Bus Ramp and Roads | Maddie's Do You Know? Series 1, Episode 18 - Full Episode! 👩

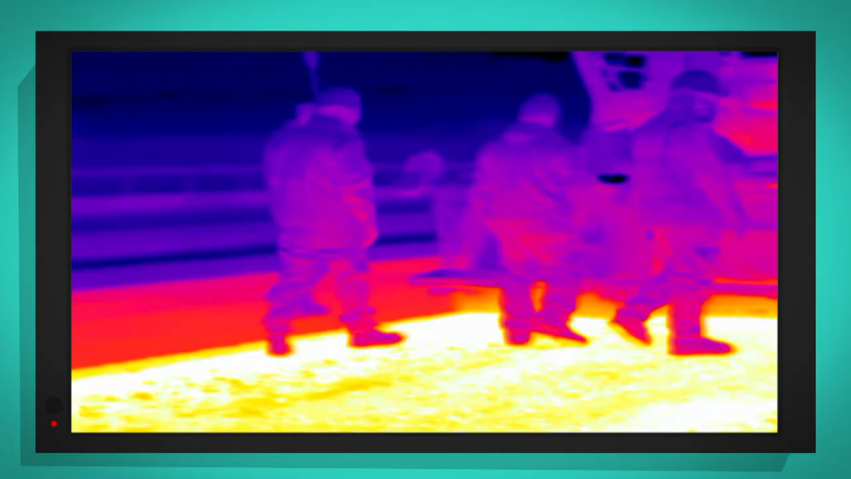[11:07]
Wow, okay, so if I point the thermal camera at
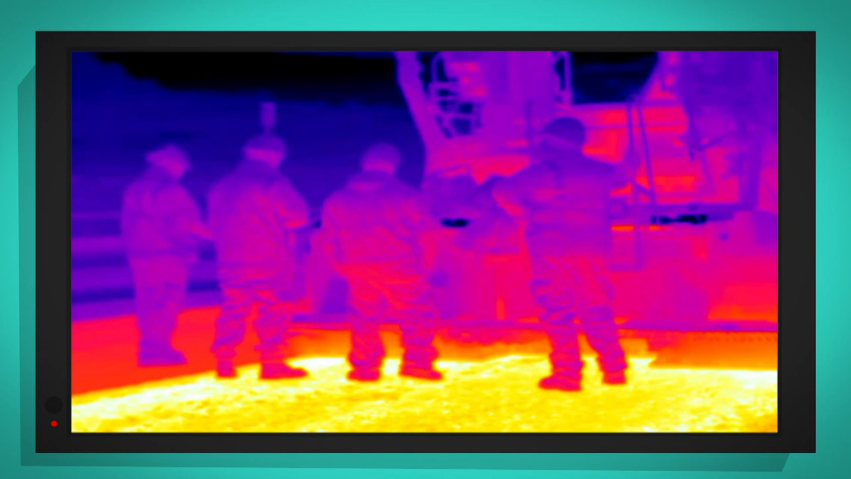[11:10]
people You can see that they're slightly blue or purple And that's because it's a chilly day,
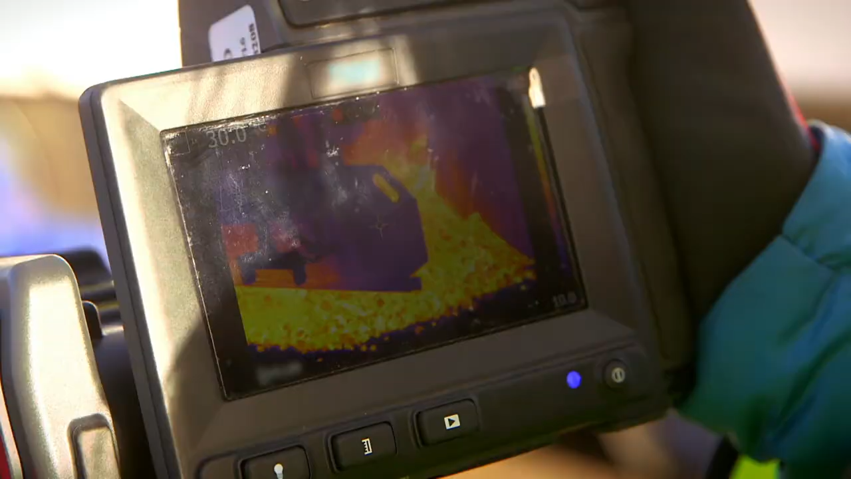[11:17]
they're quite cold But if I point the thermal camera at the asphalt
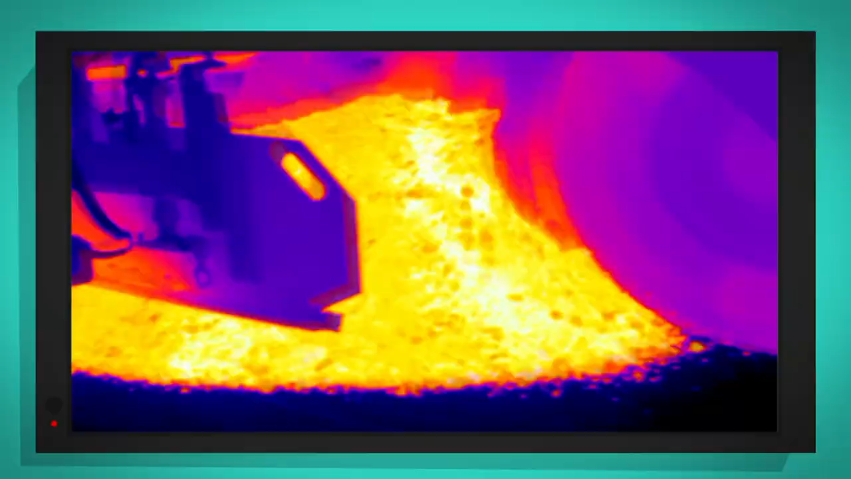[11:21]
It looks golden It's showing up as white and yellow And that's because it's really,
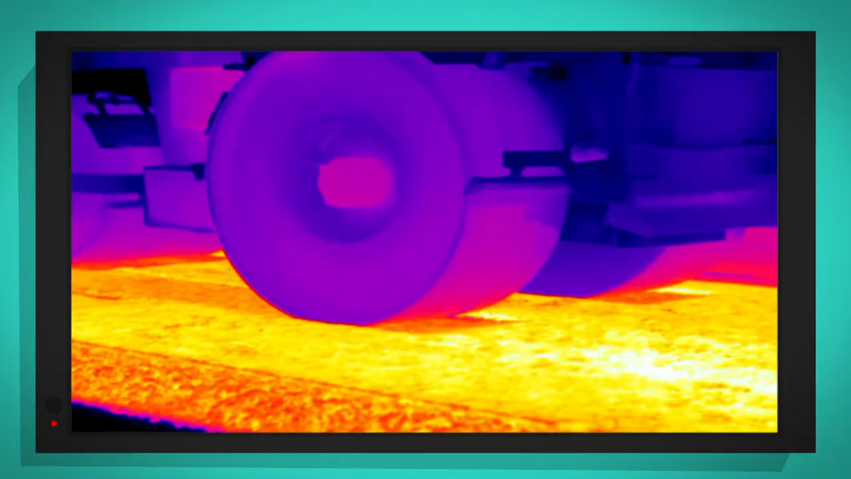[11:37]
is leaving darker streaks in the white hot asphalt And